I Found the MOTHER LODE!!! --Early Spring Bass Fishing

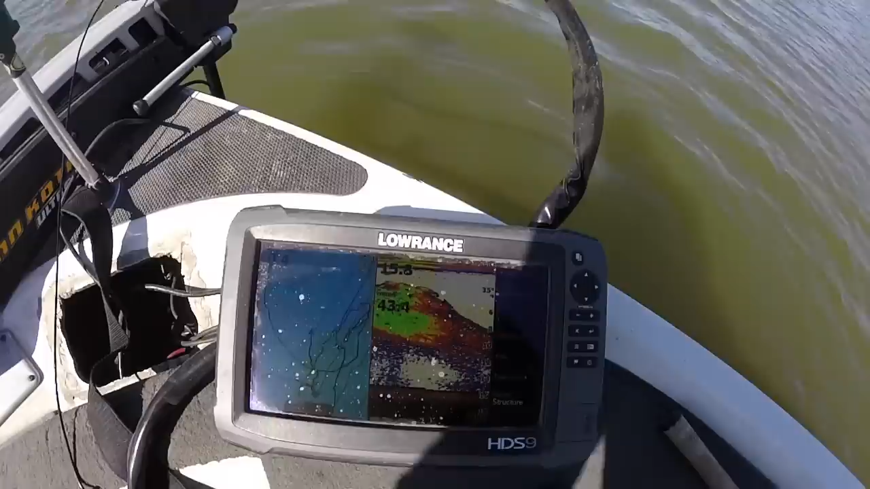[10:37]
Like that right there is what's going on. That is, uh, that's ridiculous right there.
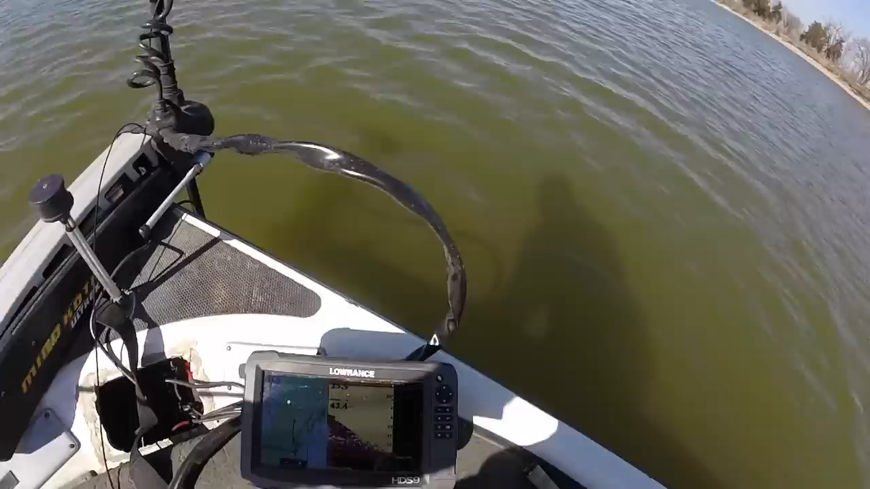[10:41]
But that right there below them is what we're excited about. We need to catch one of those. That's a fish. That's a slouch. That's not a carp. That's not, probably not a cat. I mean, it could be a catfish. Pretend that it's a giant bass. Well, I got sick of catching shad, and we got other options in the city here. So I'm getting the hell out of here.